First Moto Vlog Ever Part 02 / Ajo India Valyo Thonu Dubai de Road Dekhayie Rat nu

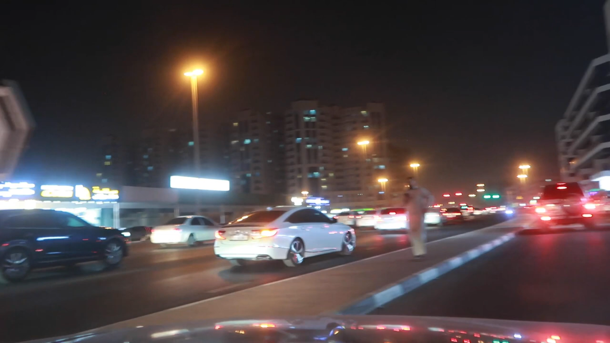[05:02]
ਆਹ ਥੋੜ੍ਹਾ ਧੱਕਾ ਧੌਲਾ ਖਾਣਾ ਪੈਂਦਾ ਨਹੀਂ ਤਾਂ ਸਿੱਧਾ ਸਿੱਧਾ ਰੋਡ ਲੋ ਜੀ ਟ੍ਰੈਫਿਕ ਦਾ ਸਾਹਮਣਾ ਇੱਥੇ ਨਹੀਂ ਹੈਗਾ ਸਰ, ਲੋਕ ਖੜੇ ਹੀ ਨੇ, ਸਰਵਿਸ ਰੋਡ ਆ, ਨਿਕਲ ਜਾਣਾ ਇਹਨਾਂ ਨੇ ਇੱਕ ਦੋ ਮਿੰਟ 'ਚ। ਇਹ ਉਹੀ ਗਲੀ ਆ ਅਲਫਾ ਜ਼ੋਨ ਜ਼ੈਨ ਸਲੂਨ ਵਾਲੀ। ਚਲ ਚਲ ਚਲੋ
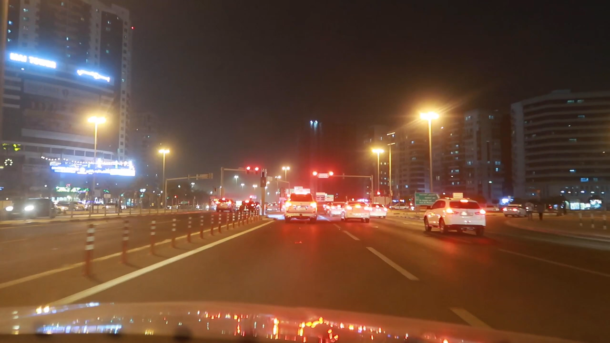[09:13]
ਇਹ ਹੁਣ ਹੈਗਾ ਵਾ ਬਗਦਾਦ ਸਟਰੀਟ 'ਤੇ, ਇਹਨੂੰ ਕਹਿੰਦੇ ਆ ਬਗਦਾਦ ਸਟਰੀਟ। ਆ ਪਿੱਛੇ ਲੰਘ ਗਿਆ, ਲੇਕਿਨ ਉੱਥੇ ਅਸੀਂ ਖਾਣਾ ਮਤਲਬ ਖਾਣਾ ਪਾਣੀ ਖਾਣ ਆਉਂਦੇ ਹੁੰਦੇ ਬਿਰਿਆਨੀ ਦੇ। ਸਿਗਨਲ 'ਤੇ ਸਿਗਨਲ, ਟਾਈਮ ਵੇਸਟ, ਅਤੇ ਮੇਰੇ ਰਹਿ ਗਏ 10 ਮਿੰਟ। 10 ਮਿੰਟ ਸ਼ੋਅ ਕਰ ਰਿਹਾ ਕਿਉਂਕਿ ਸਪੀਡ ਸਲੋ ਆ ਰੋਡ 'ਤੇ ਵੀ, ਸਿਰਫ 4 ਕਿਲੋਮੀਟਰ, 4.5 ਕਿਲੋਮੀਟਰ।
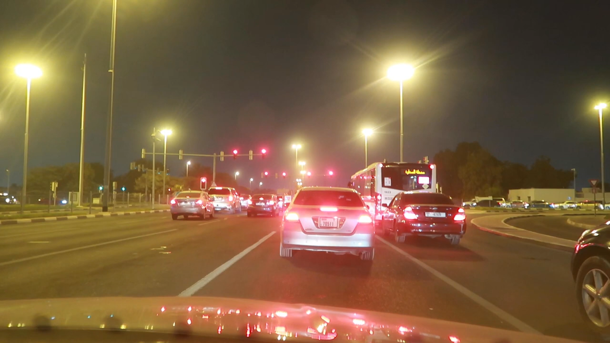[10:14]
ਆਹ ਪੁਰਾਣ ਪਿਛਲੇ ਦੋ ਸਿਗਨਲ ਲੰਘ ਕੇ ਆਇਆ ਮੈਂ ਕੈਮਰਾ ਬੰਦ ਕਰ ਲਿਆ ਸੀਗਾ ਮੈਂ ਕਿਹਾ ਬੈਟਰੀ ਇਹਦੀ ਡਾਊਨ ਹੋ ਜੂਗੀ ਡਾਇਵਰਸ਼ਨ ਇੱਥੋਂ ਸਟਾਰਟ ਹੋ ਗਈ ਆ ਆਹ ਸਾਈਨ ਬੋਰਡ ਦੇਖ ਰਹੇ ਹੋ ਪੀਲਾ ਜਿਹਾ ਇਹ ਏਰੀਏ 'ਤੇ ਆਉਣਾ ਸੀ ਇਹਨੂੰ ਕਹਿੰਦੇ ਆ ਅਬੂਹੇਲ